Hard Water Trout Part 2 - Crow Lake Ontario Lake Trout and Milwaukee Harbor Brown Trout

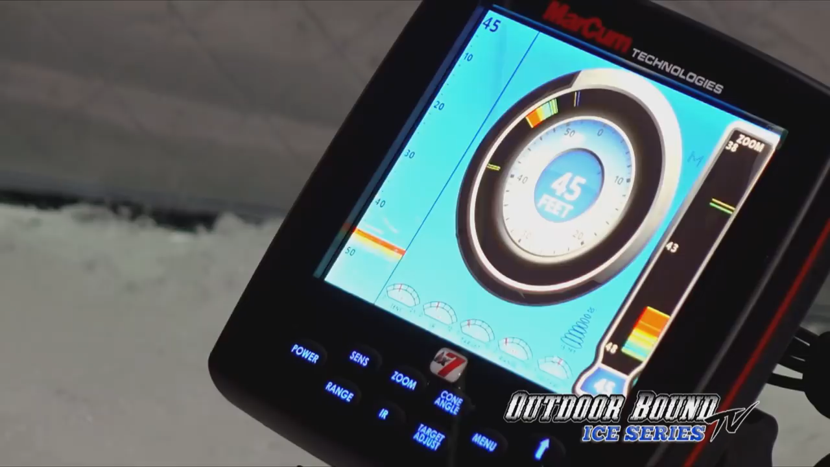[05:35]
You can follow your Jager, your cast master, whatever you've got going down there. What I like to do is get it within 10 to 15 feet from the bottom.